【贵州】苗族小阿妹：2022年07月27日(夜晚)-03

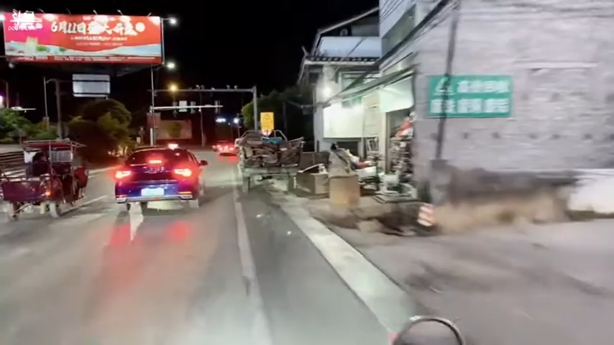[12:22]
最后这个红绿灯我们就要出城
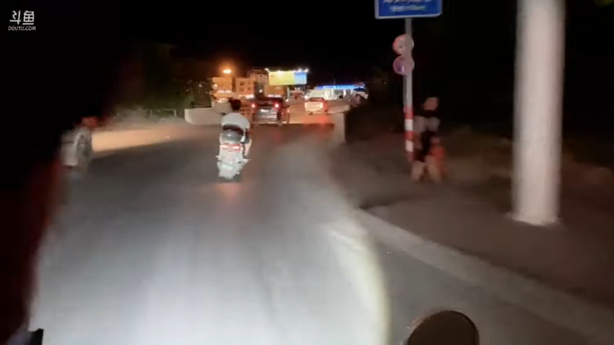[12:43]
出城就没路灯了，